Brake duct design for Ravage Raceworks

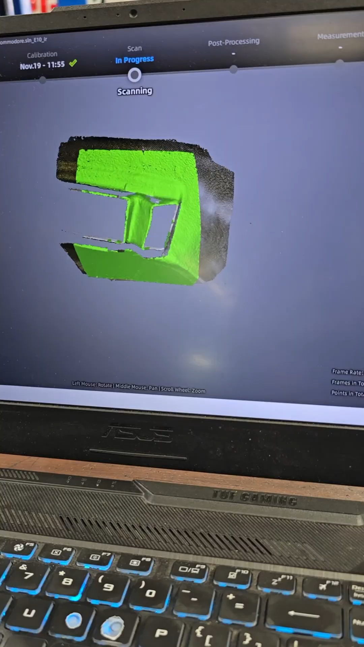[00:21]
Got all the scans there you can see my little 100mm measurement just to make sure all my scans are the right size.